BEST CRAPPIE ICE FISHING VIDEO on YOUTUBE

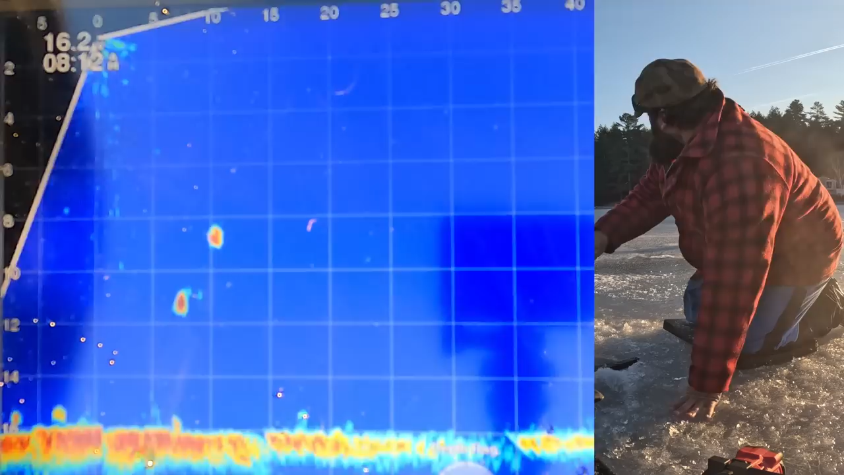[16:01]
and hope they come through and wait them out and catch whatever swims by,
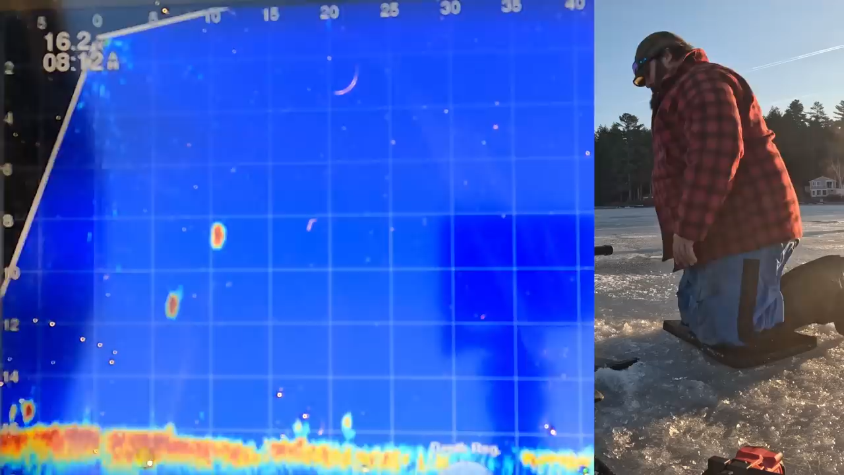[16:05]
or I could look around with a forward facing sonar, find them, and then go try to catch them.
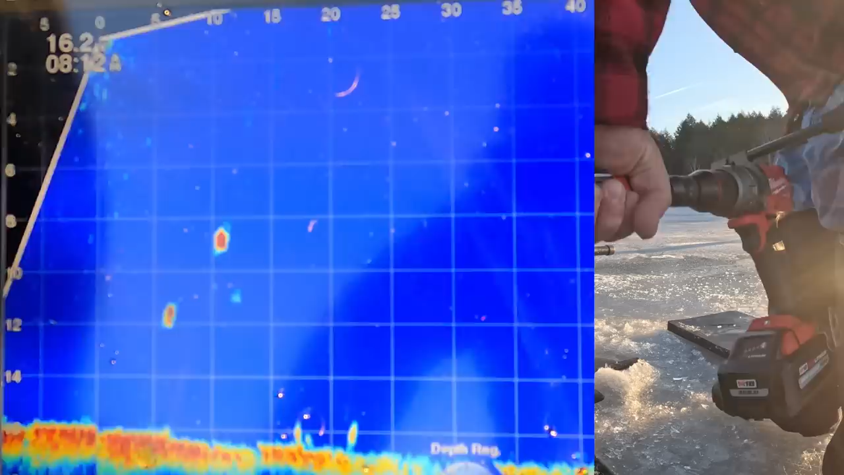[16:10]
So there's one at about 6 foot that's moving around, and that one I noticed at 10 foot looks like a really nice one up off the bottom in that midwater column.
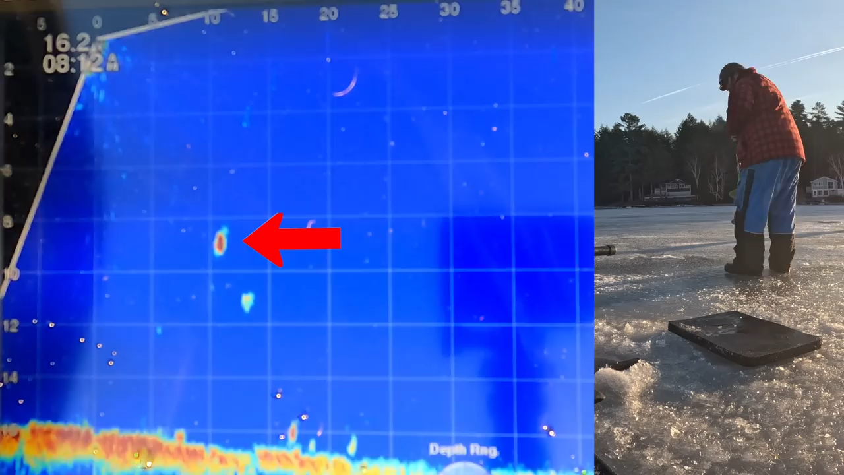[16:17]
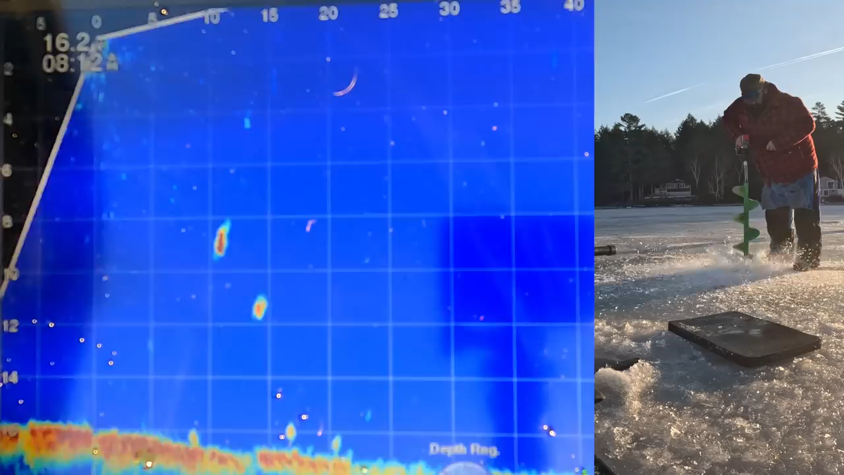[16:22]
They're a lot more susceptible and easy to catch when they're up in that column, and that means they're feeding. And when they're not feeding, they're laying on the bottom. So I just poked through.
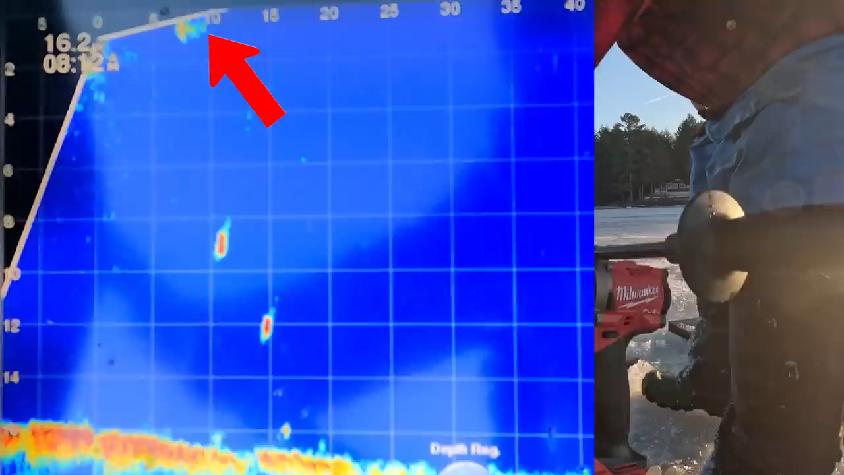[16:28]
You can kind of see it 9 foot where the auger poked through.
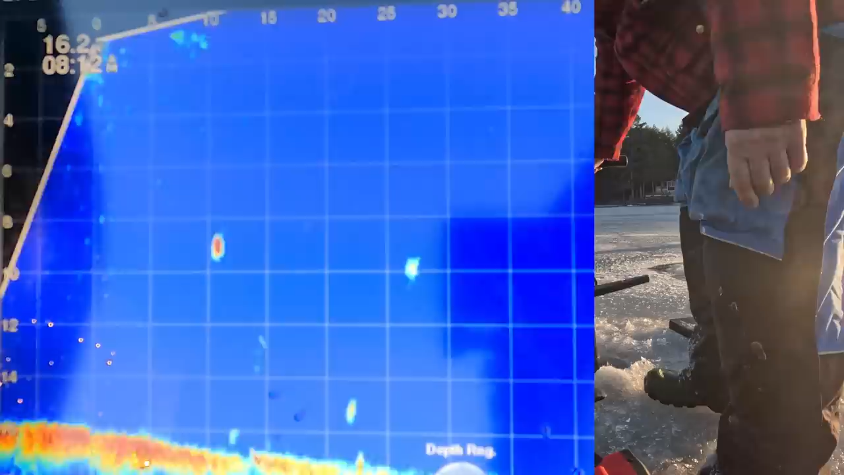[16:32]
I might have been about a foot short, but I'm going to go try it anyway. Kick that mat right over there to kneel on
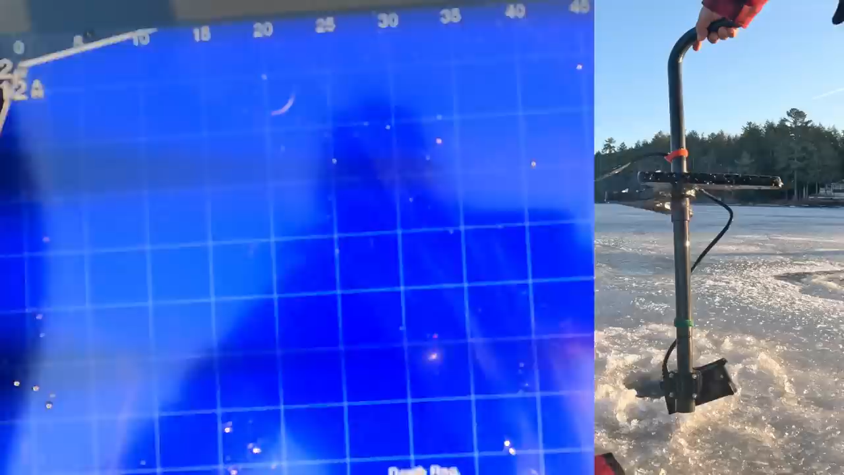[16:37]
and drag my gear over with the Livescope transducer ready to go.
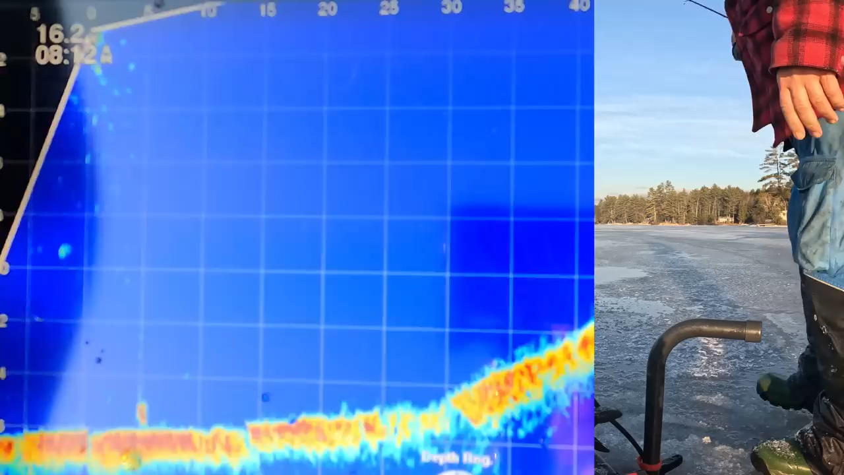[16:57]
All right, we're looking around and you can see a bunch of fish like out away from me,
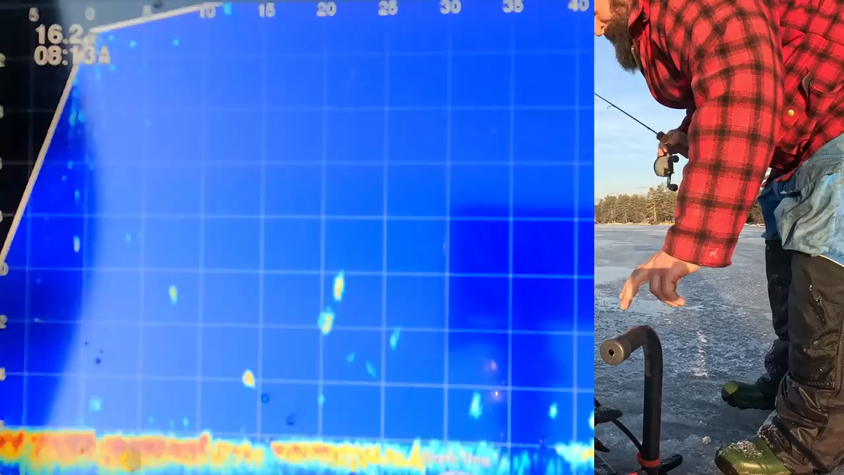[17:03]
but we're more interested in the ones directly under me. So there's my jig at about 11 foot bouncing. Oh, there's that fish at 8.5 foot down. So I reel it up to them. You never really want to get below these fish.
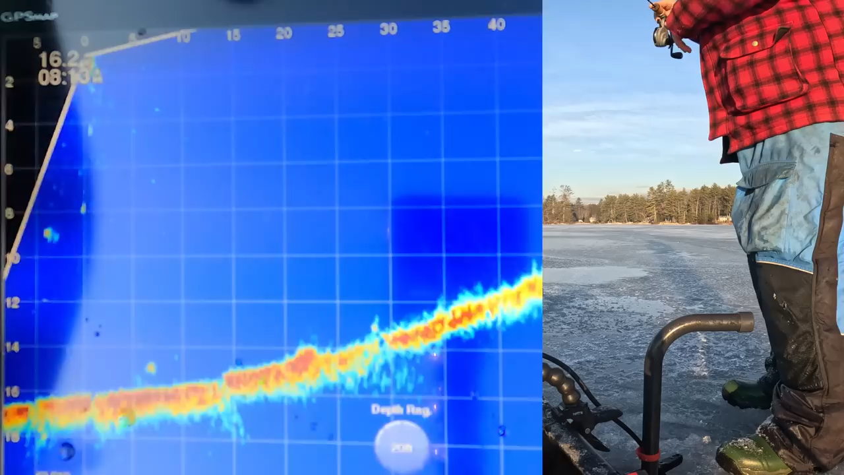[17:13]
There's rare instances where you want to get below them. And I'm just kind of adjusting the Livescope since he's behind me now to see, like to get a little bit better view of him. So it, sometimes it does look like I'm below him, but for the most part, I'm pretty much in his face right now.
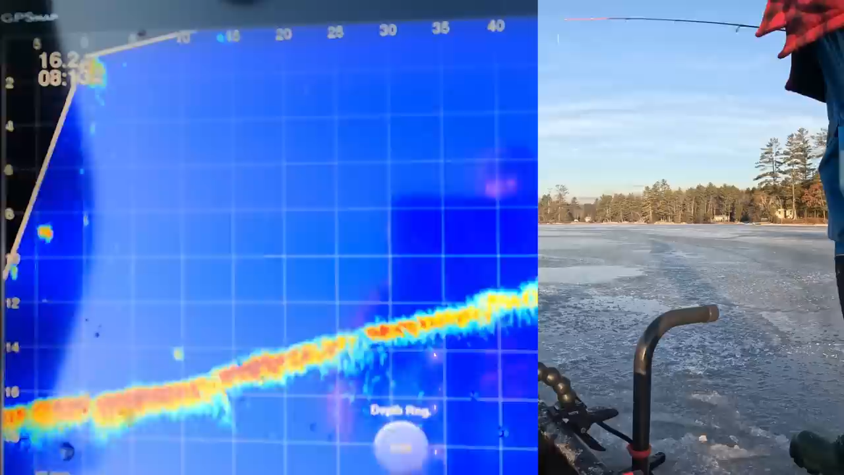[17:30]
Predator fish feed up for the most part, so you don't want to ever drop below them. So you want to keep it above them, you want to lift in front of them and kind of tease them up. And then as you can see, another one sliding in behind him.
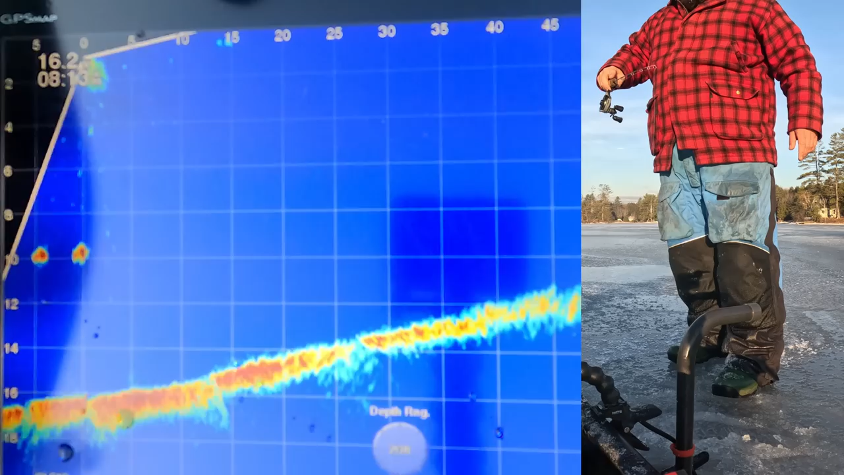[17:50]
And anytime you get two fish together, they compete. And it's a lot easier to catch fish when there's more than one, because they don't want to lose out on a meal, so they're eating something that they normally wouldn't. There's a swing and a miss. Big cut, no contact. Second one saw that flutter and fall. I'm thinking this might be a Castmaster, so he saw that flutter like a dead fish, so he came over and ate it. And I missed him too. That one I moved quite a ways, gave him a yank.